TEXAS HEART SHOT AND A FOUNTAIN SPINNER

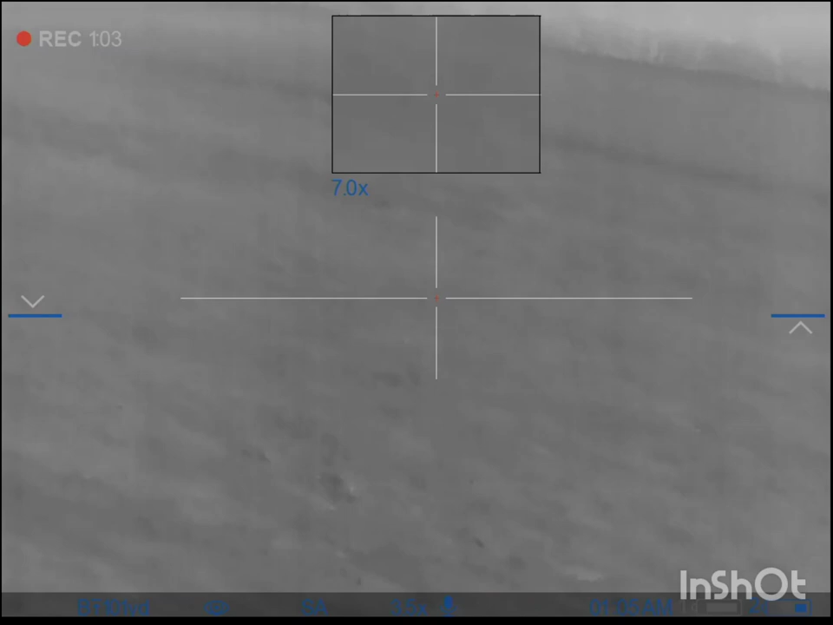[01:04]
Wild. That fur is not good.
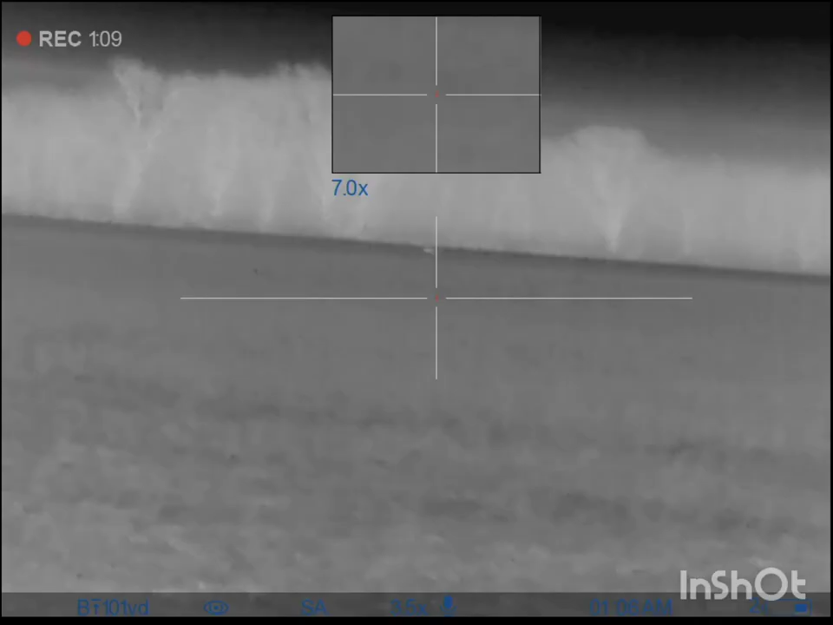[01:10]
I just shot and here comes another one. I don't know if he's going to come in though. That wind is not great. I was not good. Oh, I hurt you.